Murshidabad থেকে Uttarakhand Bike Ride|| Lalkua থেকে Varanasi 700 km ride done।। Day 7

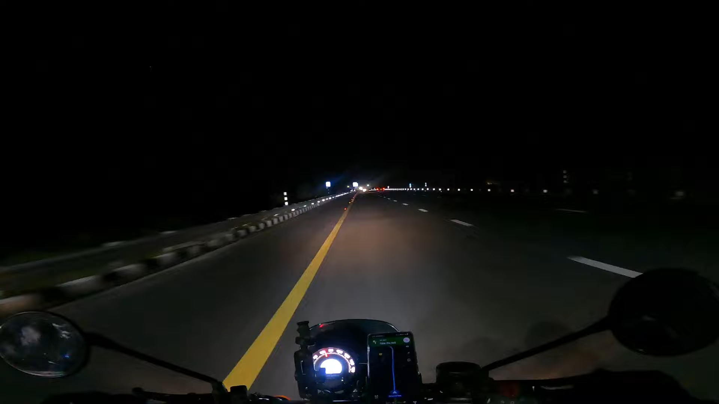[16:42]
এখন আমরা পূর্বাঞ্চল এক্সপ্রেসওয়ে এবার ছেড়ে দেব এখান থেকে 2 কিলোমিটার পরেই, কারণ পূর্বাঞ্চল এক্সপ্রেস ছেড়ে দেওয়ার পর আমাদের চলে যেতে হাইওয়েতে,
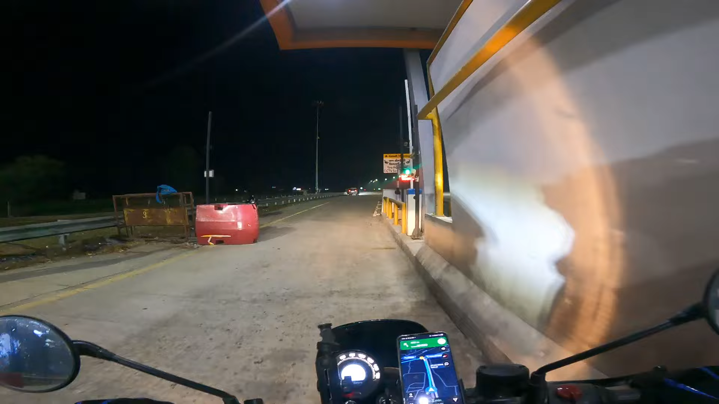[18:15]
এখানে টোল এন্ড হলো, এখানে লাস্ট পর্চিটা যেটা দিয়েছিল ওখানটাই পর্চিটা চেক আপ করে নিল,